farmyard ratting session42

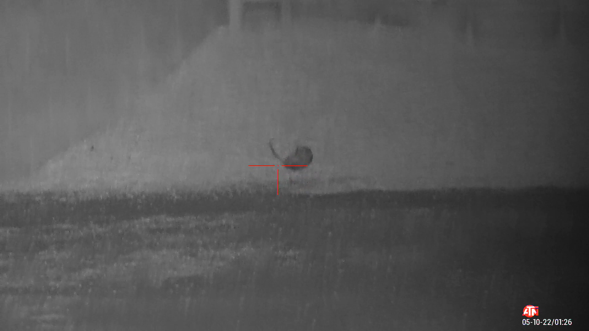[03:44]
Well, guys, what a massive, massive difference a few weeks has made on this farm.
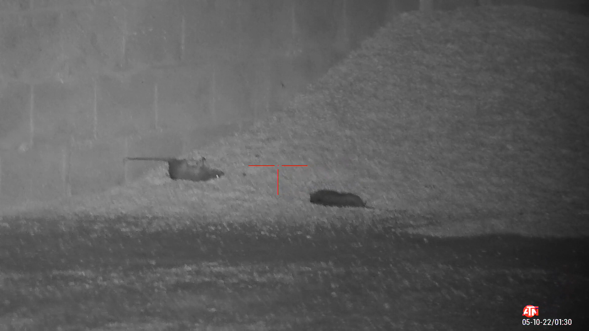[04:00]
This is the shed, but this pile of corn has gone back over now. It's, the farmers use most of it all. But there you go. Been up here about half an hour. Two rats on this pile and killed them both.
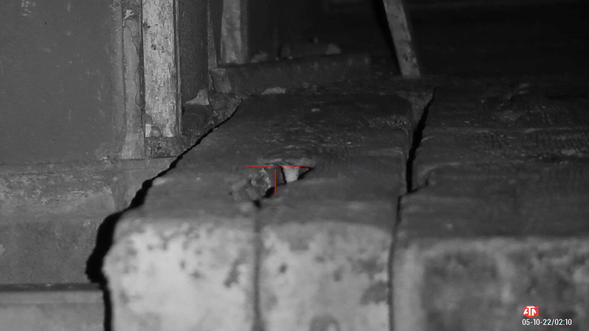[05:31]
That's not focused very well because it's a bit close, that rat. You just look at that distance there, a little bit better, but I can't focus that any clearer. Still got it.